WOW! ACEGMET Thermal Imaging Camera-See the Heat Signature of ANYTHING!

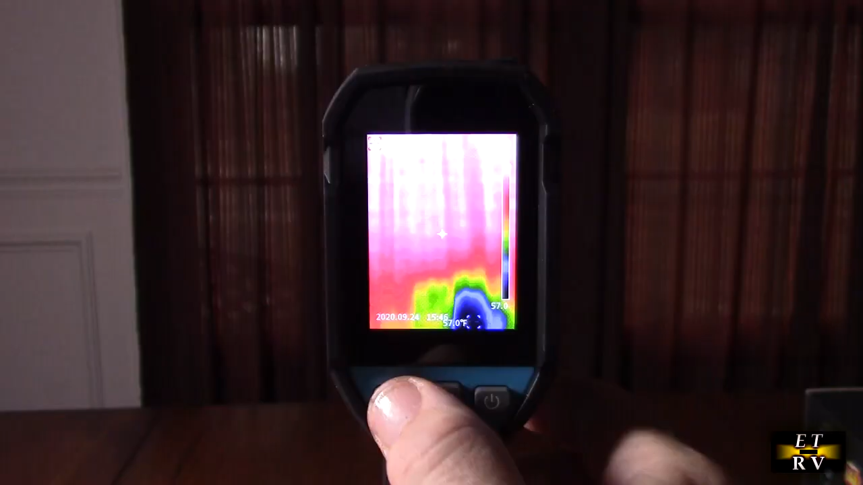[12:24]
here you can select the palette
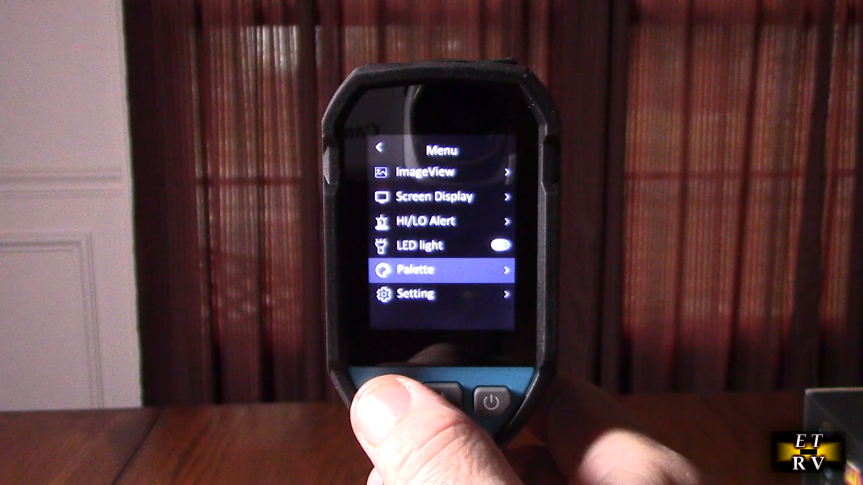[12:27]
so you have rainbow lava
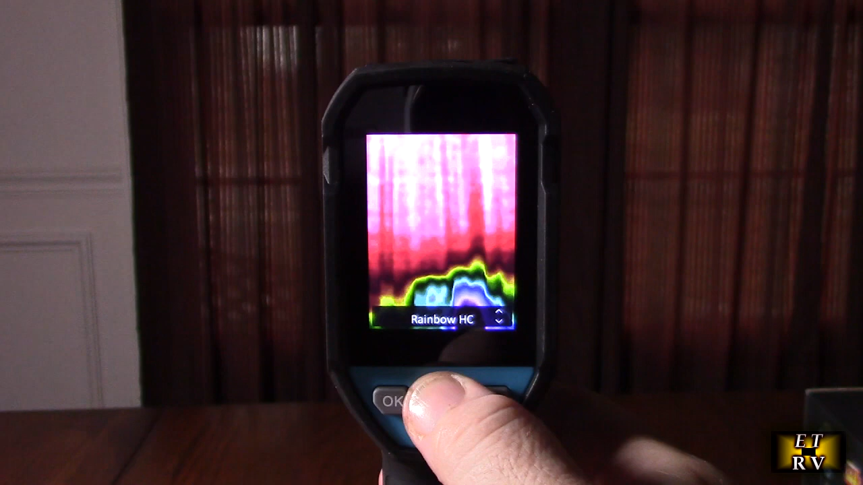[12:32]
iron white hot and black hot so it really depends
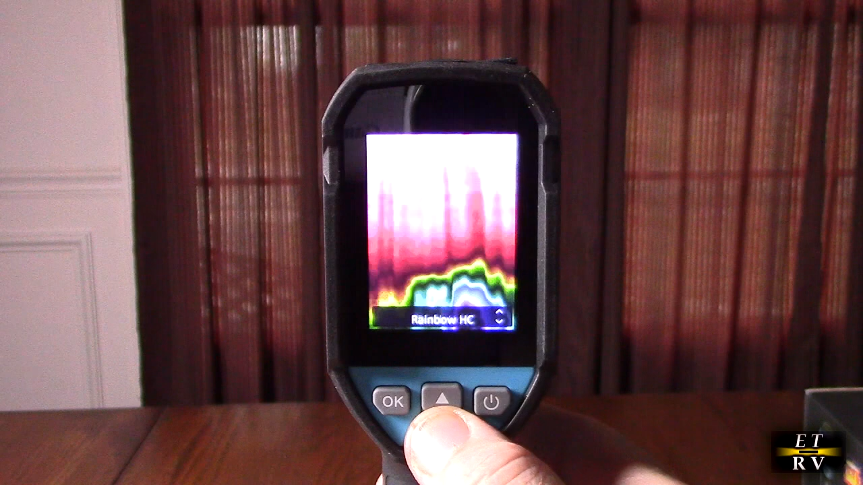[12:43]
on your preference what you feel is going to allow you to see the
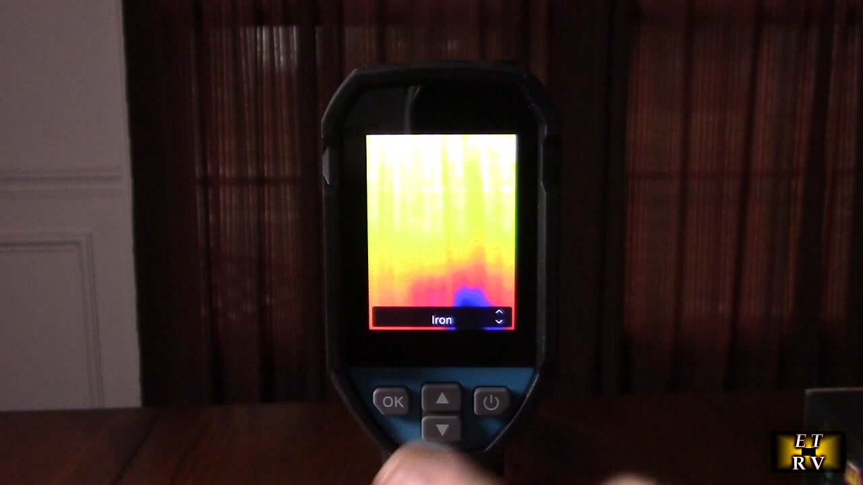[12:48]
information better so you have a choice of all those different settings to help you out pick the one
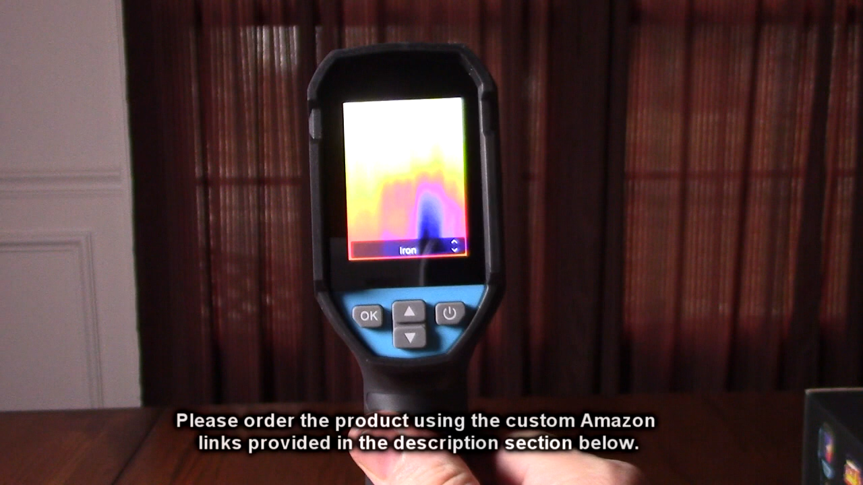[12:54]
that allows you to see the best image of the thermal energy going on so after testing the a segment the
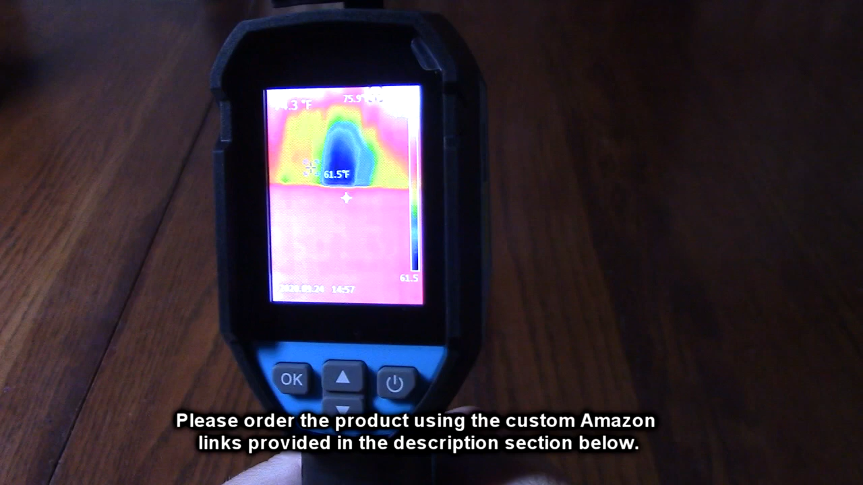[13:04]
tr120e what we think about this product very very cool very very